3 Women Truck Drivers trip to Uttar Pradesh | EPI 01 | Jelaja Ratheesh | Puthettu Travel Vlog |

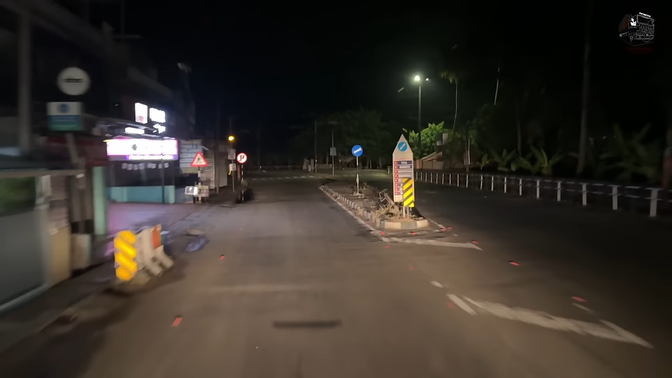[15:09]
അതെ, ഒരു തിരക്കുമില്ല, നല്ല സുഖമായിട്ട് പോകുന്നുണ്ട്.
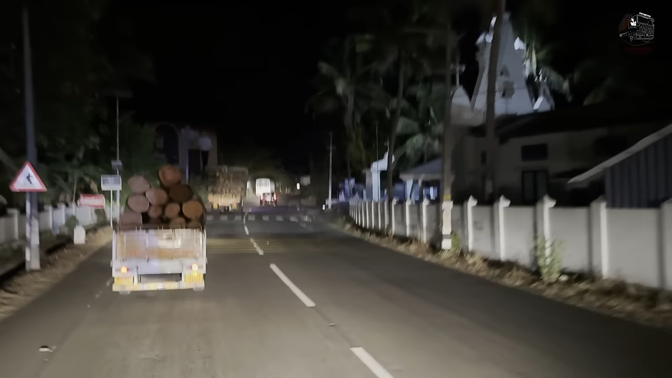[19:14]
ഇത് പക്ഷെ റബ്ബർ തടി അല്ലെന്ന് തോന്നുന്നു കേട്ടോ.
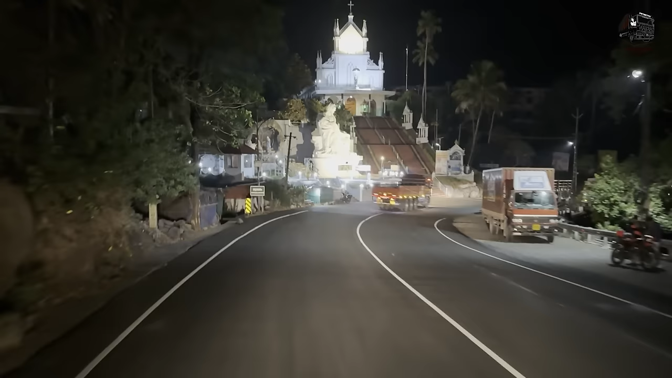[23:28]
അന്നേരം പറഞ്ഞു നമ്മള് മീൻകുന്നം എത്തി. മീൻകുന്നം കത്തോലിക്ക പള്ളി കോതമംഗലം രൂപത പാലിയക്കര ടോൾ എത്തി.